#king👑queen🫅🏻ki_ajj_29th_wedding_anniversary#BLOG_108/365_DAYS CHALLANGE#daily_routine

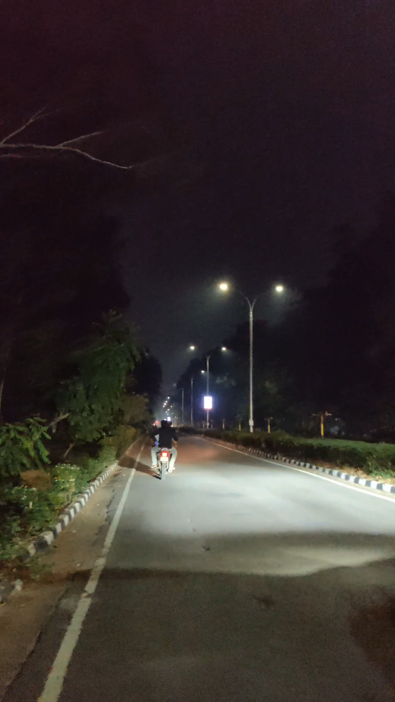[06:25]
यार आप लोगों को दिख रहा है यहाँ पे धुंध पड़ी हुई है, बस स्मोकी स्मोकी सा वेदर दिख रहा है, धुंध पड़ रही है भाई, RCF में धुंध पड़ रही है।